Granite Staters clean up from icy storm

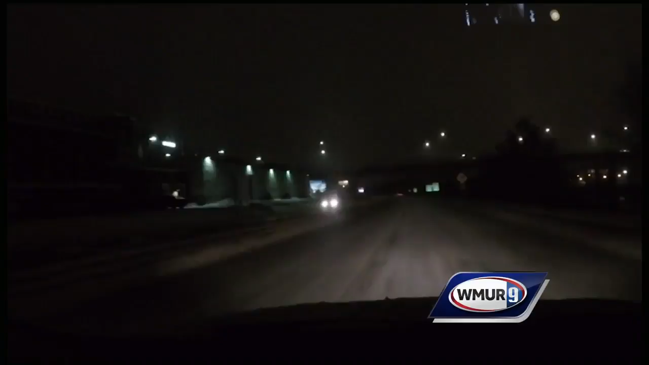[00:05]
it was a slow commute Wednesday in the early morning hours the snow switching over to sleet